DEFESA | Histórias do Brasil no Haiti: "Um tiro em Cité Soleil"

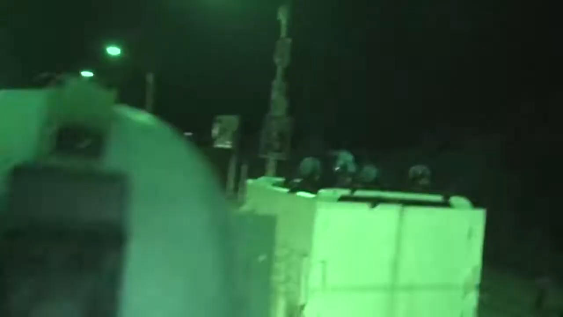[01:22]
E eu lembro dos disparos batendo no Lutu mais à frente.
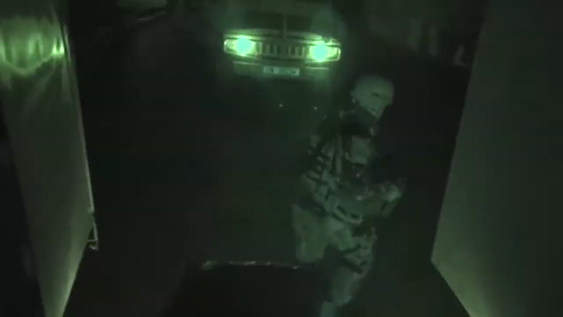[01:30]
Eu lembro de eu ter retirado um soldado que estava no lado esquerdo, próximo à boleia.
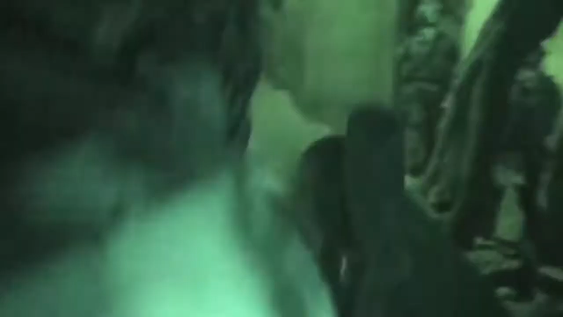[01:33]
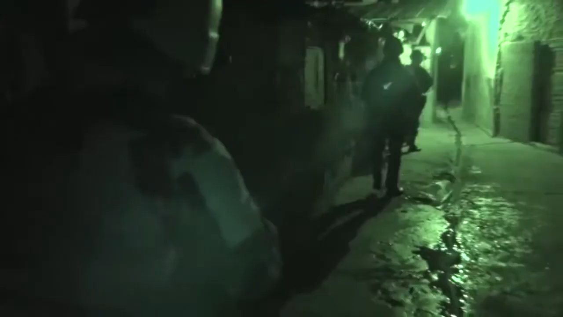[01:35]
E eu tomei a posição dele para a gente entender de onde
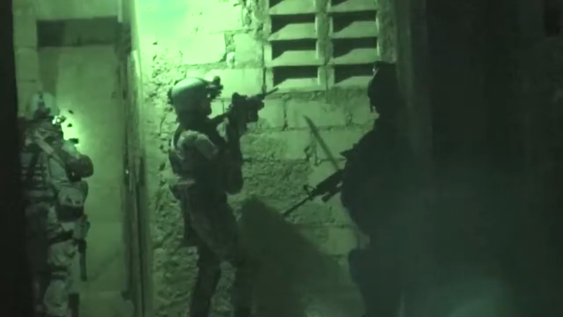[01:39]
estava tendo o tiro e responder a esse ataque.